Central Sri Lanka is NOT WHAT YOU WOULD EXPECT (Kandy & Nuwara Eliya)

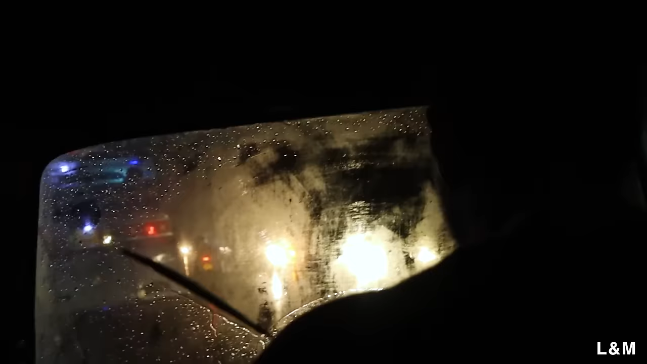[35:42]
You can't get the fog off the window. It just doesn't come off.